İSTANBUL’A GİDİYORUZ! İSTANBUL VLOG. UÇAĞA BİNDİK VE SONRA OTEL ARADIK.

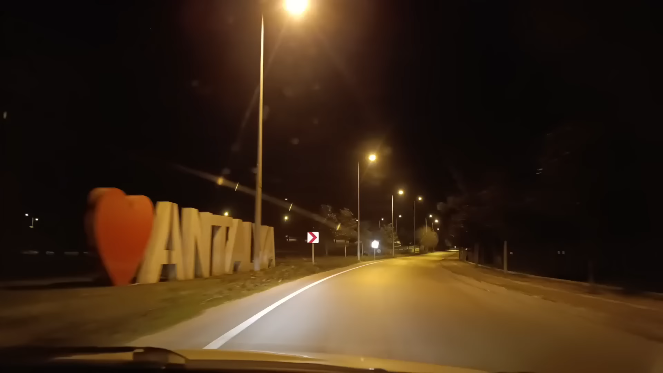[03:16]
Arkadaşlar Antalya'sızı geçtik. Her buradan geçtiğimizde bu Antalya'sızı görüyoruz. Tamam. Geçiyoruz.